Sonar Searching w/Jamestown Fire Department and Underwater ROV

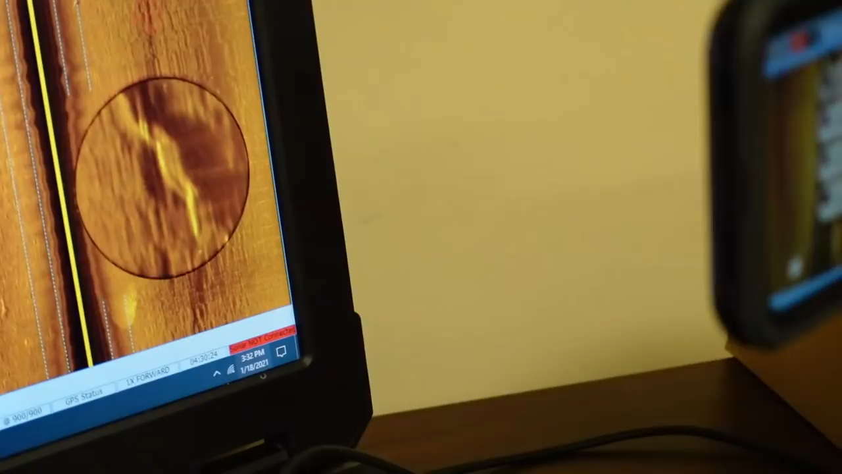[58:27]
That's all distorted because we're bouncing. Okay. What do you guys think?
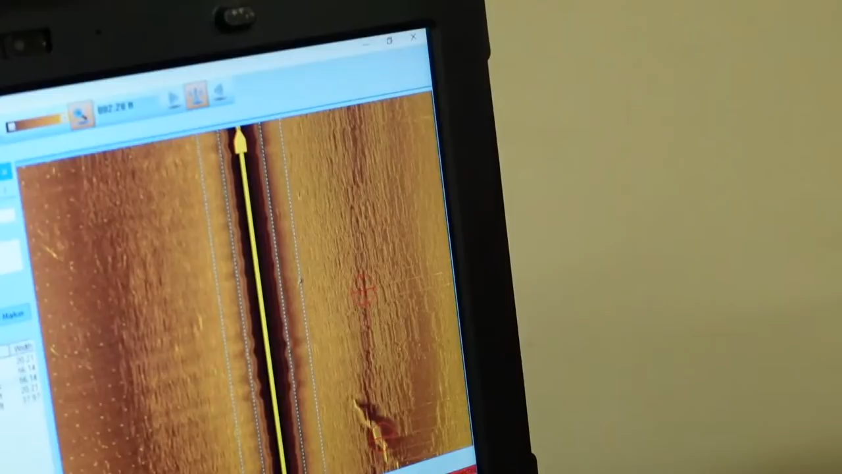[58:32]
Do you think that looks like a helicopter? We'll wait till we get to the last two. Oh, I think Dennis is excited to show us the last two pictures. All right, where do you think that is?
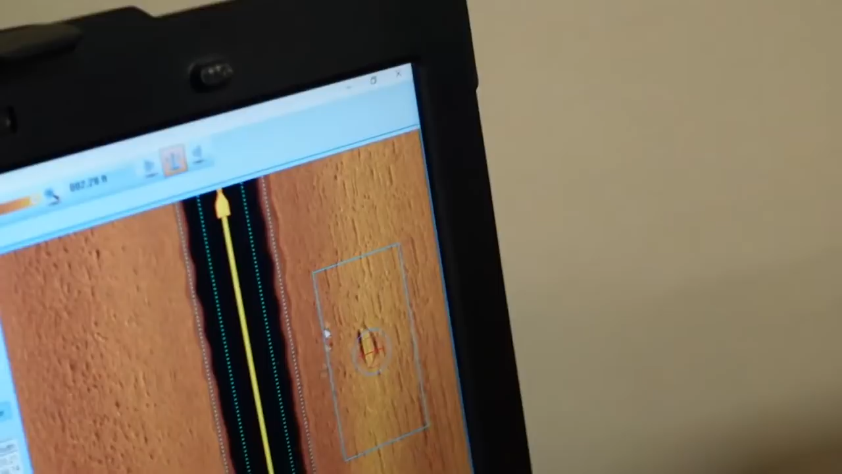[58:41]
What do I think that is? I have no idea.
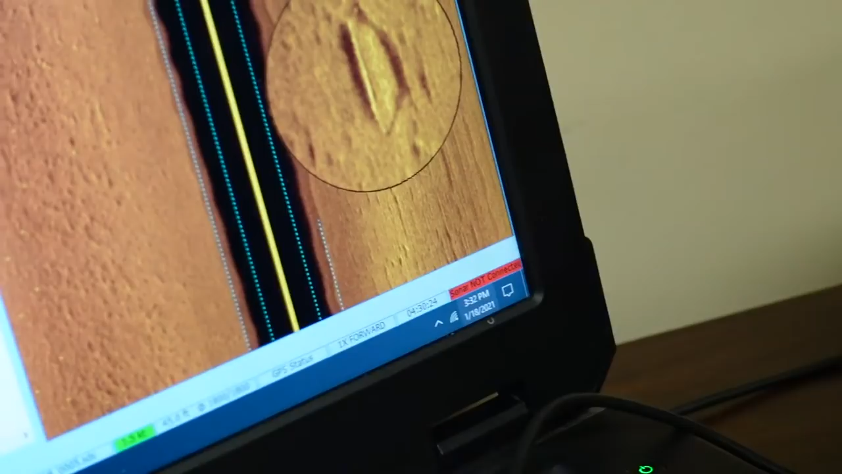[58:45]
How about the bubble off the front of it? Could be. Yeah, has it?
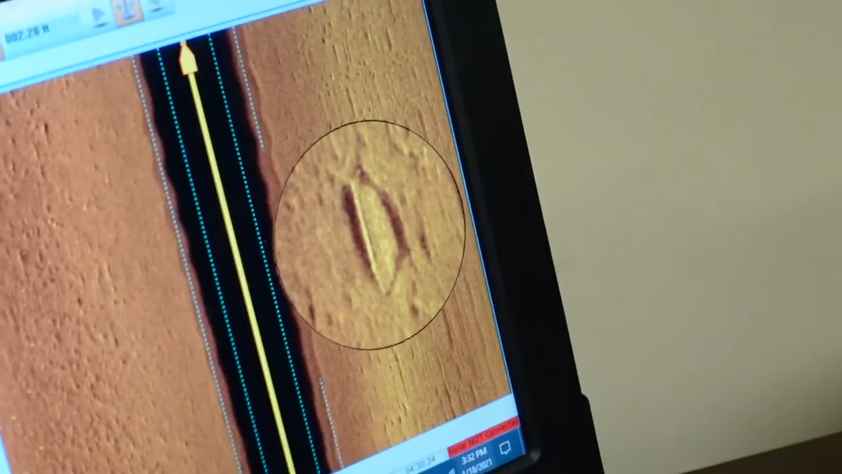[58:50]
That's laying right there with it. Okay. Oh.
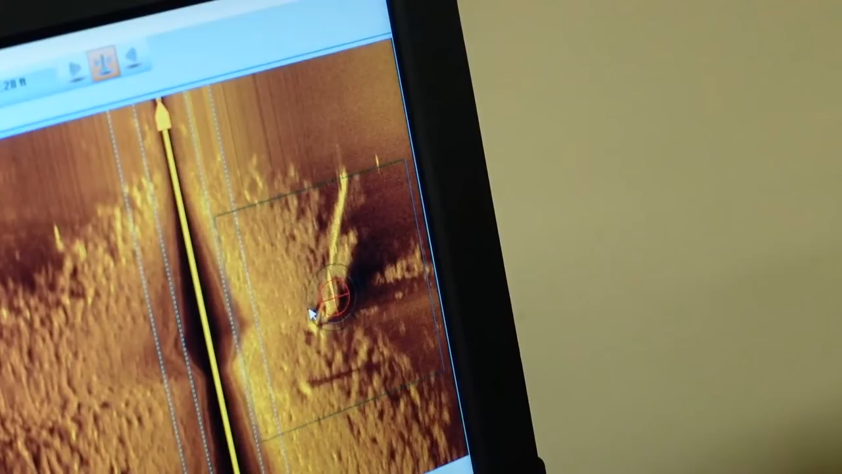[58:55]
Is that a helicopter? Oh my goodness, Dennis.
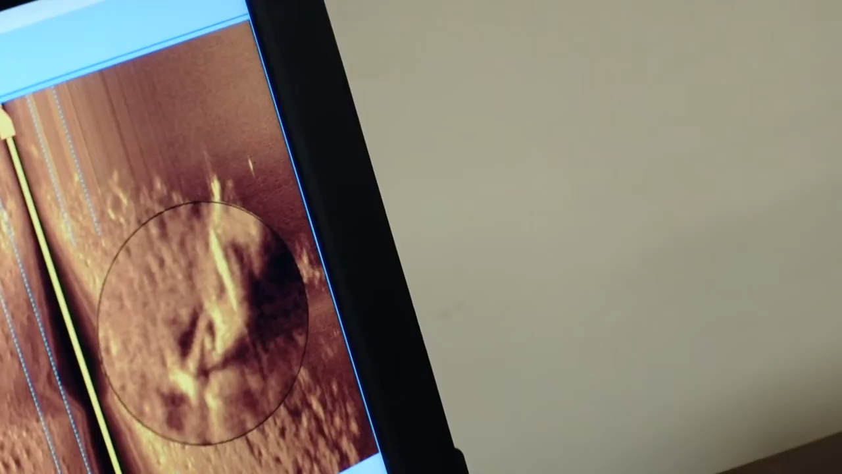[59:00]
That looks like the back end of the engine to me.
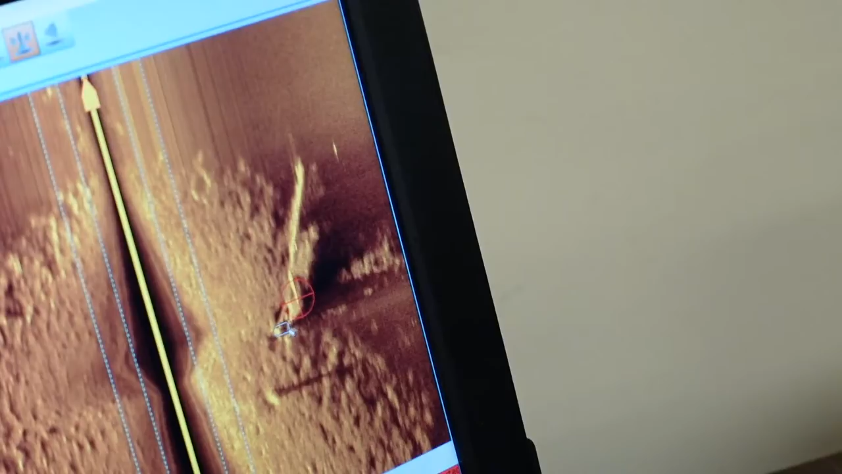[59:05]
And in front here, if you look right there, it's rounded and then slopes up where the bubble's missing.
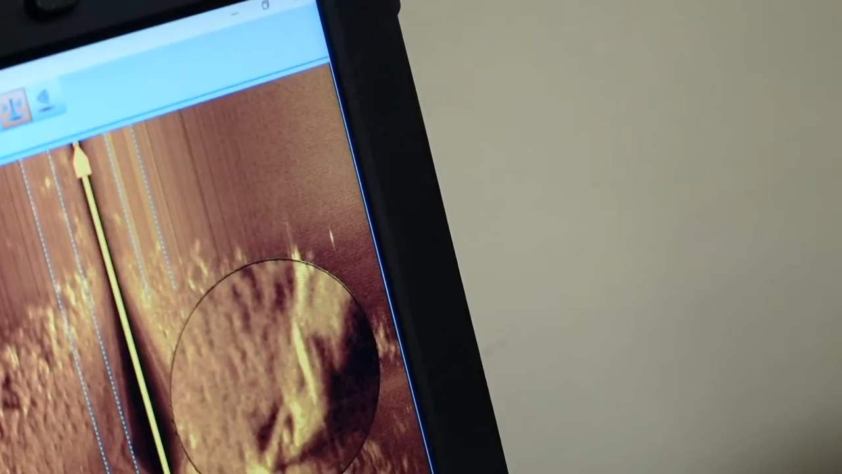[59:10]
Now show him where it's located. Holy smokes. Well, I don't know if we want to show people where it's located yet.